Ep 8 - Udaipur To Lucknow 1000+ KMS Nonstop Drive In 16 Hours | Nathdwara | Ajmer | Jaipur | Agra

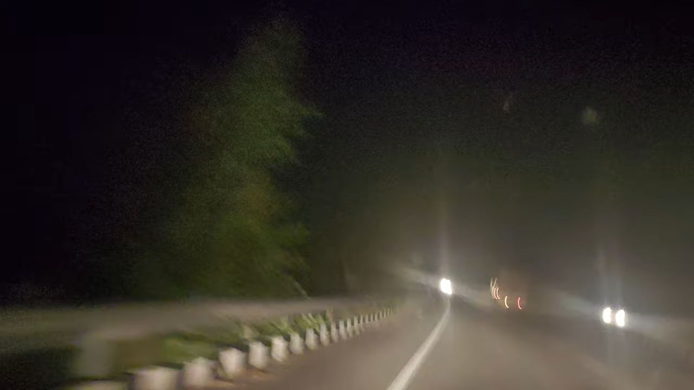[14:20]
ताड़े साथ पर हम एंटर कर रहे हैं आगरा एक्सपरस वे पर
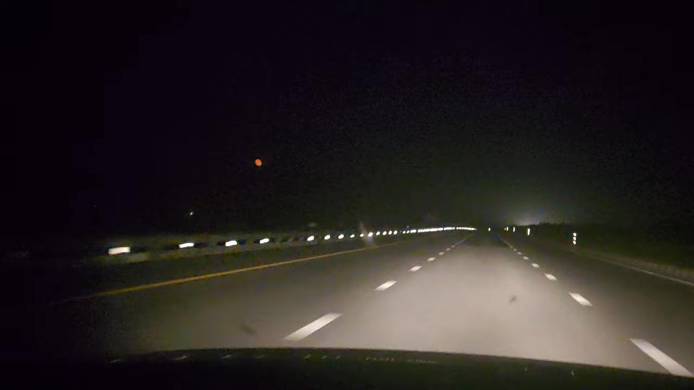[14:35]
एक्सपरस वे के पहले वाले फूट कोट में हमने डिनर किया जहां पर हमें समय लगे 40 मिनट फैनली 11.35 पर हम अपने गर पहुँचे तो हमें